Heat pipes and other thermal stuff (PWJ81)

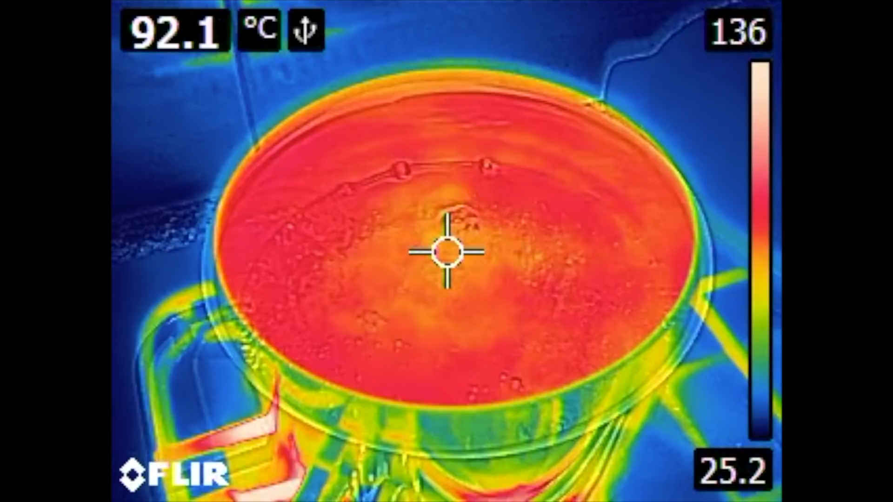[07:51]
On screen: spot 92.1°C
Here on this cooking pot on my stove you can see boiling water inside.
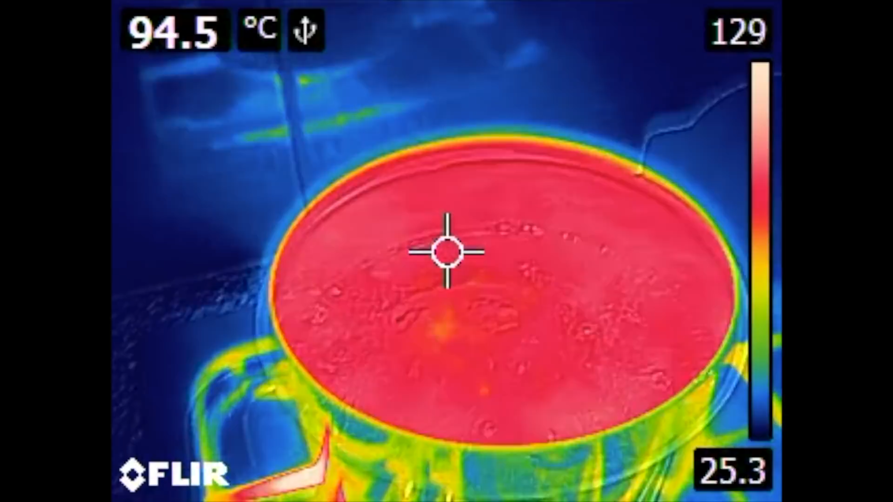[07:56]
On screen: spot 94.5°C
It's 93-94 degrees.
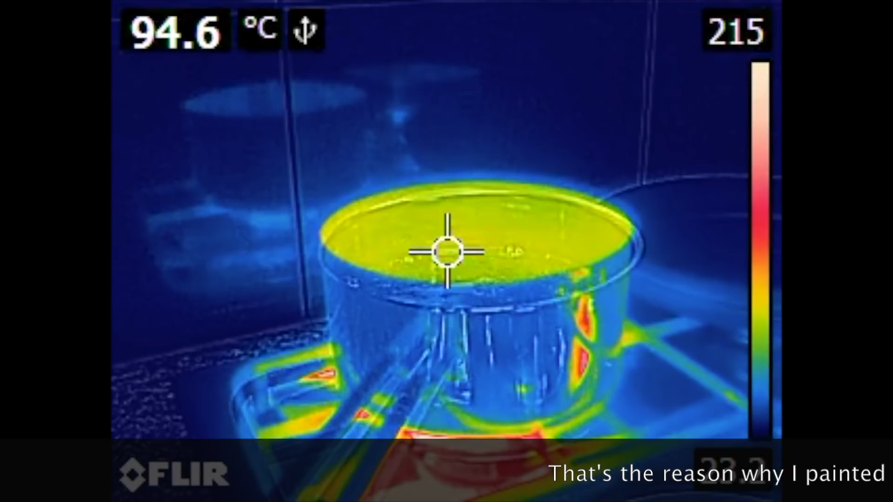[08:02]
On screen: spot 94.6°C
But the outside of the pot seems to be cold.
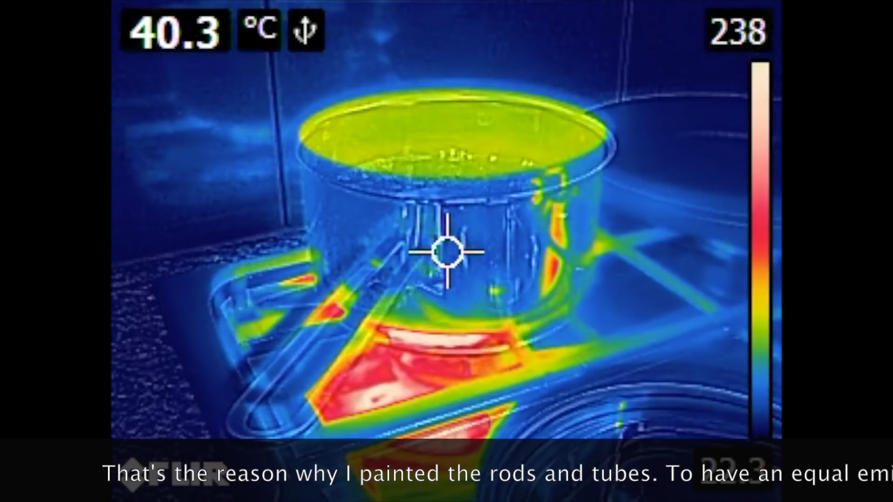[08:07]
On screen: spot 40.3°C
So you only measure 39-40 degrees.
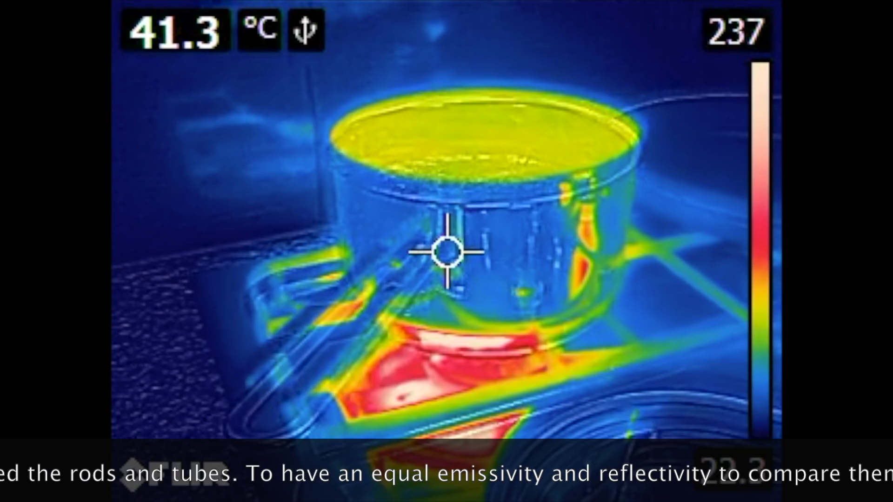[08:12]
On screen: spot 41.3°C
So what's happening is you see here a mirror image of the surroundings.
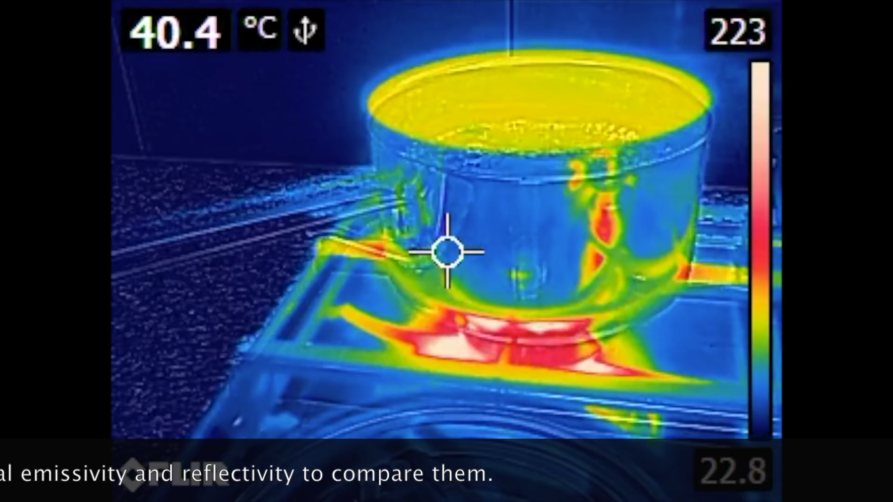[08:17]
On screen: spot 40.4°C
You don't see the actual temperature of the pot surface
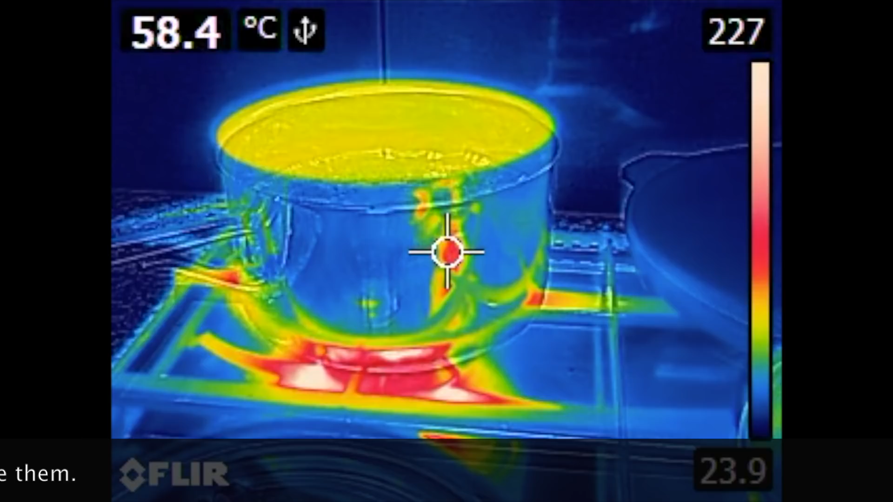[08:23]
On screen: spot 58.4°C
itself because it would be 100 degrees more or less.
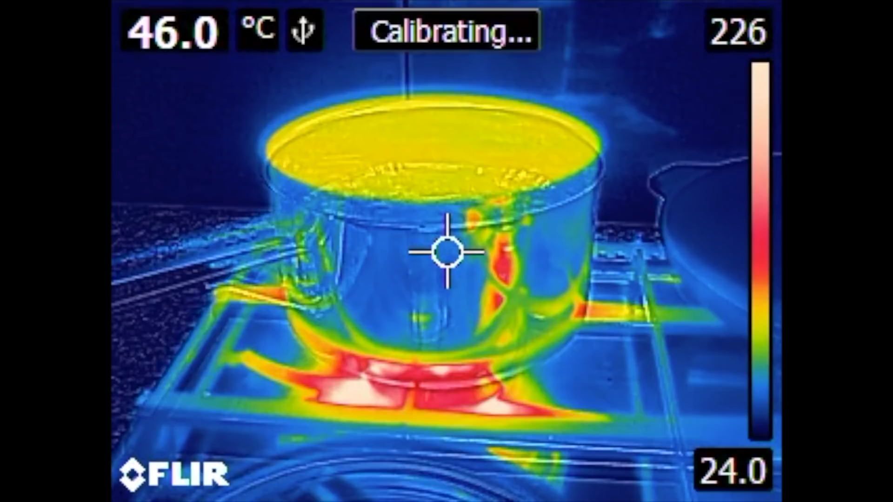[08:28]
On screen: spot 46.0°C
So this is called reflectivity.
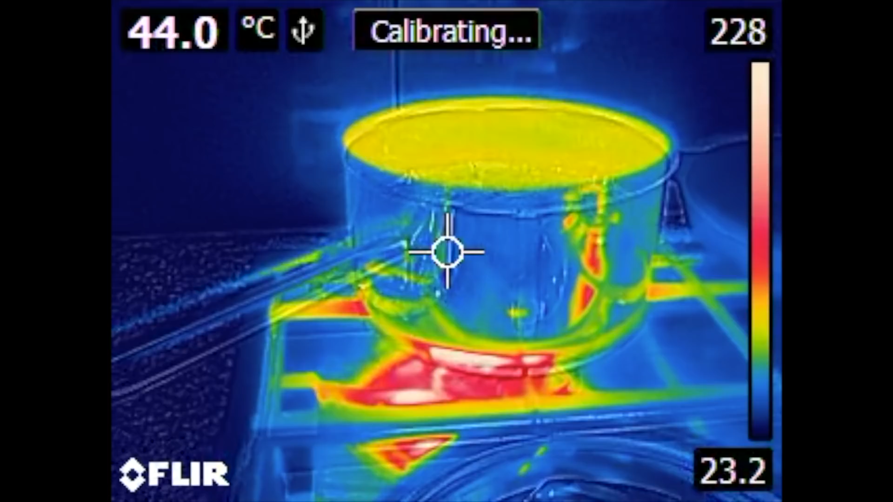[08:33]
On screen: spot 44.0°C
So all metal objects especially if they are blank and polished. They reflect everything but you cannot really see the the temperature of the object itself.
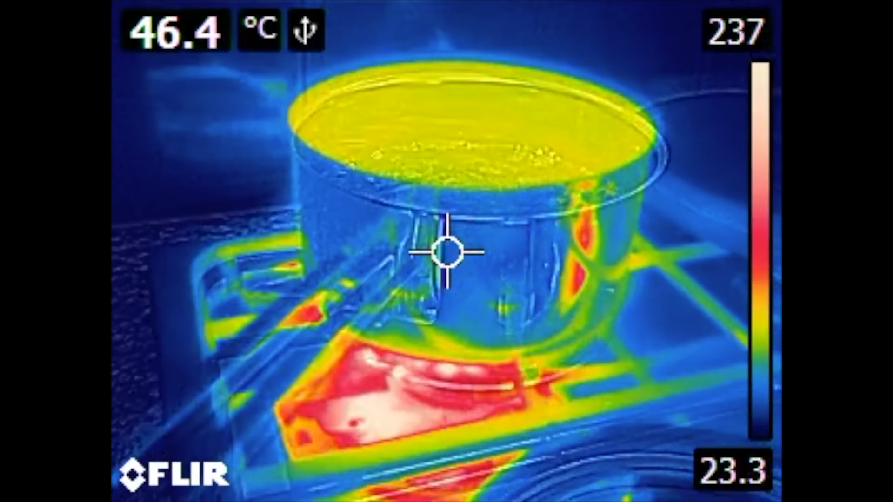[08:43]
On screen: spot 46.4°C
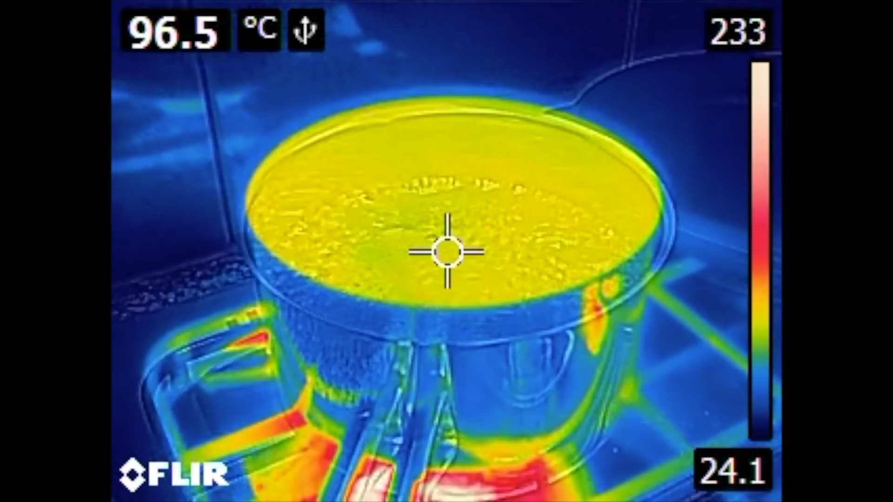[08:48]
On screen: spot 96.5°C
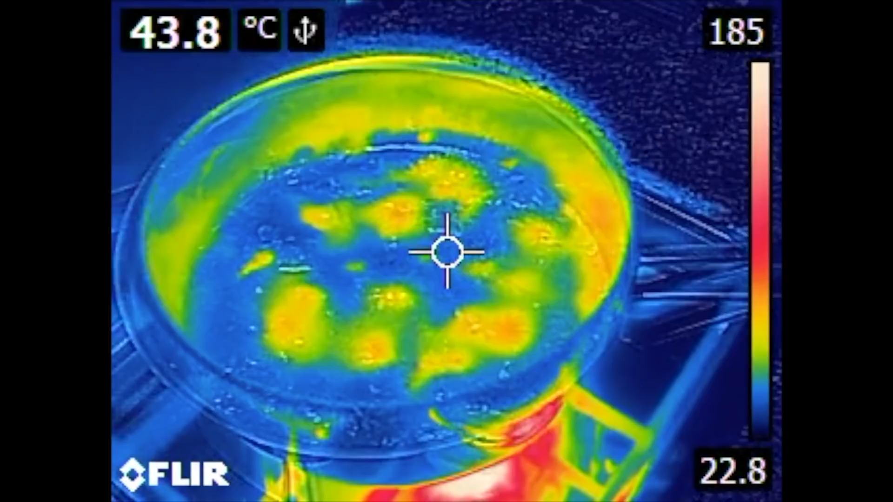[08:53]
On screen: spot 43.8°C
This is my tomato sauce. You can see the hot spots where boiling steam
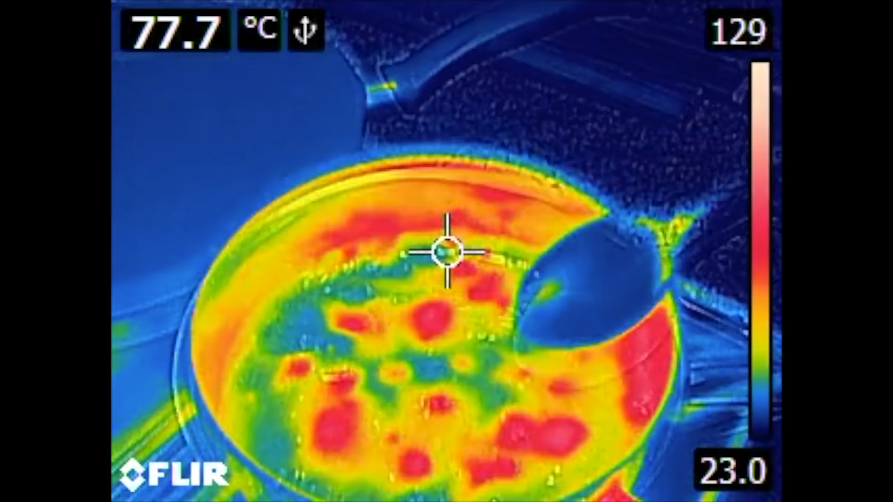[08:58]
On screen: spot 77.7°C
comes up from the from the bottom of the cooking
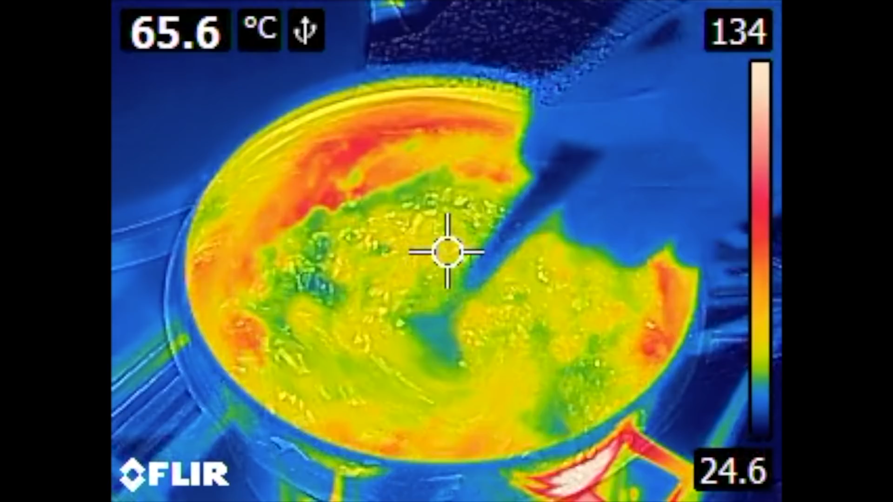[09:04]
On screen: spot 65.6°C
pot and now I when I stir it you can see how
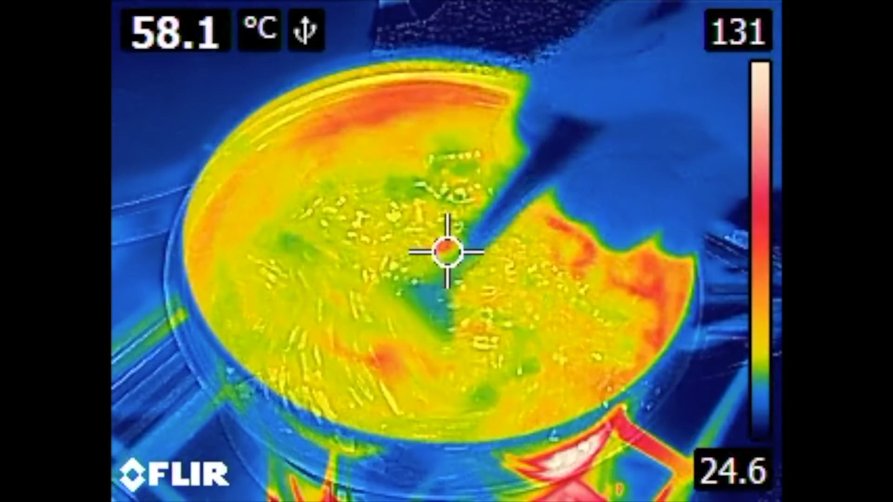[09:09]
On screen: spot 58.1°C
the hot and the cold spots are into mixing.